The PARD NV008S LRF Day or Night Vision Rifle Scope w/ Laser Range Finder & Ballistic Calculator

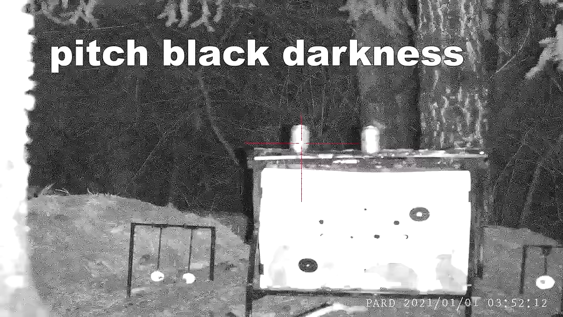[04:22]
That's the exact same resolution that all my videos are shot in.
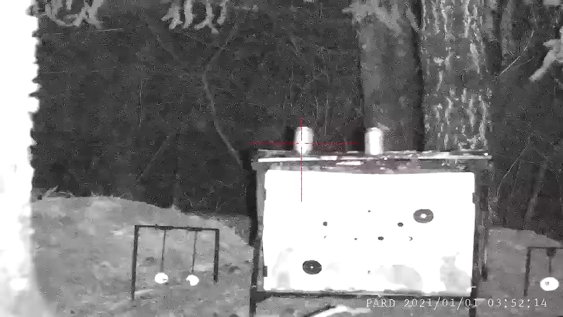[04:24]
Basically 1080p. This thing's loaded with buttons and features. So real quick, here's what they are and what they do.
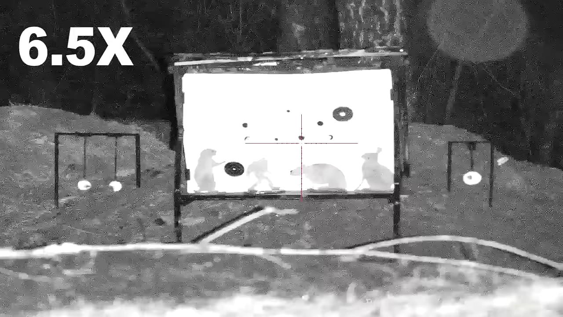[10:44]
This is literally pitch black darkness.
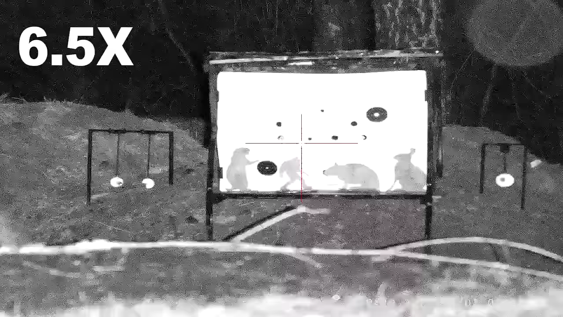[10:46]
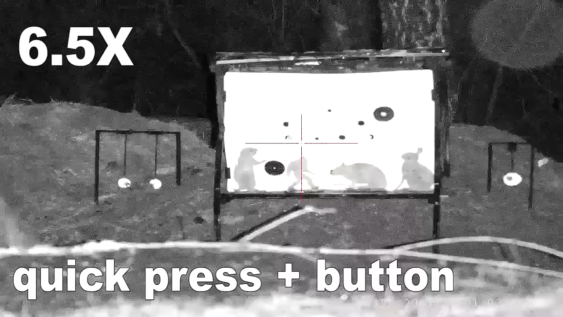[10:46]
I turned all the lights in my house off.
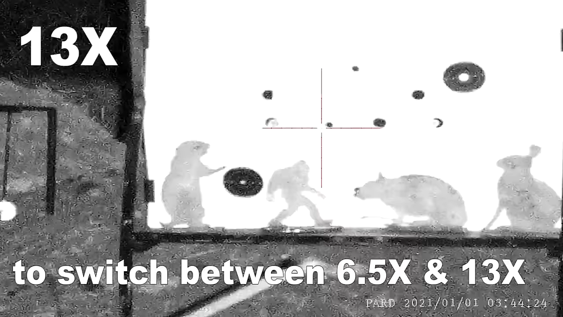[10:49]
And I live in the country, so there's no street lights. This is as dark as it gets. As you can see though, when you're looking through the NV008S, it looks just like daylight.
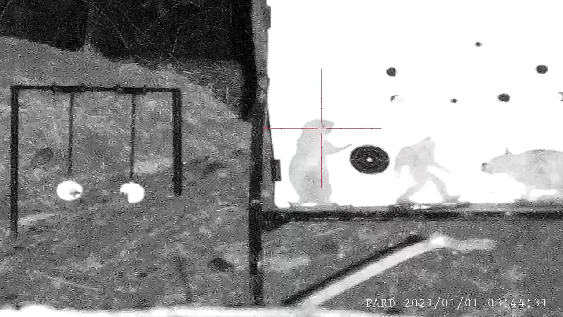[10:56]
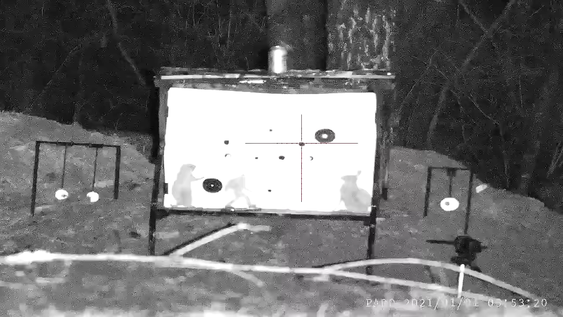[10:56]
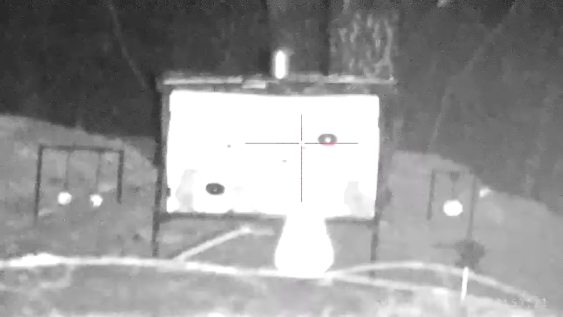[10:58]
Now you can go in there and tweak the exposure if you want to really fine tune your picture. But this is with no adjustment.
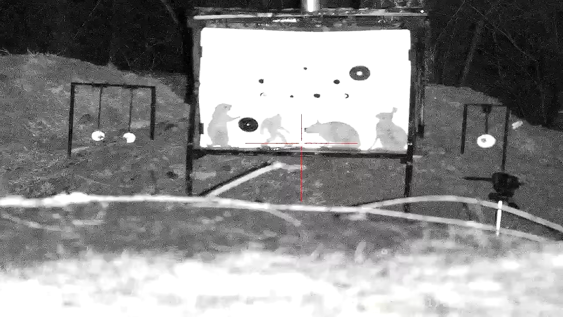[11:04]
All I did was focus in my picture. Same as daytime. And boom. You can literally do target shooting at night. That's how clear and precise this whole setup is. This right here, we're shooting pellet on pellet at 36 yards away, no problem.
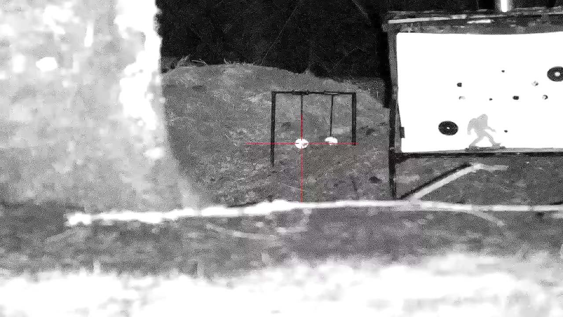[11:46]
When you're looking through the scope, it's even clearer than the video that you guys are seeing here.
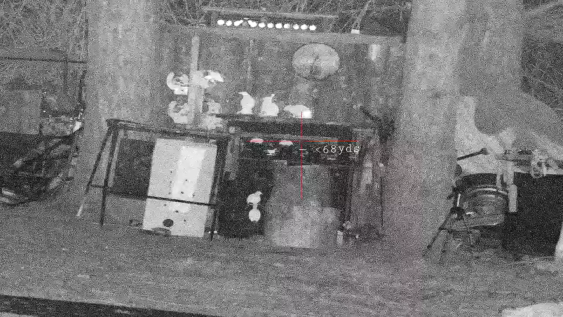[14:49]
Oh, I got 2 with 1 shot. That was awesome. This is shooting from more or less the exact same distance in pitch black darkness. And the area is just lit up like daytime as long as you're looking through the scope.
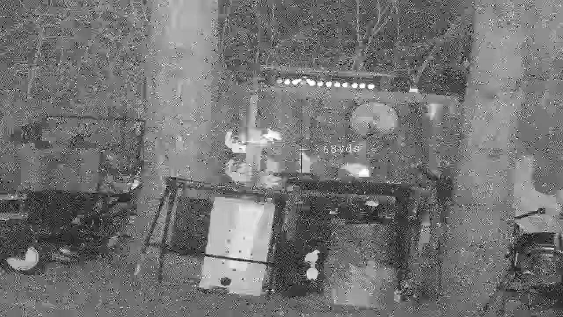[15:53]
Man, perfect headshot. Just a couple more quick things, and this is pretty much going to be everything you need to know to operate the scope.